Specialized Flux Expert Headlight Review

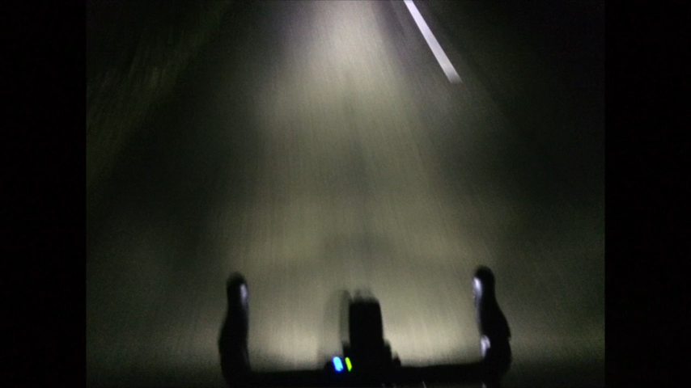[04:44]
Hopefully no cars can run me down. So that's your dip and the high beam. Doesn't look much here on this lens, but believe me, it's a lot brighter than my USC Exposure, which is the Max D Mark 3 one. It's 1200 lumens, it's the same power, but this having the reflectors just give you a lot better light. So you press the press this button here, the headlight button, you get a kind of dip and high beam. It doesn't look great particularly. A little flash when you press the button too quickly, so you got to hold the button down like a firm press.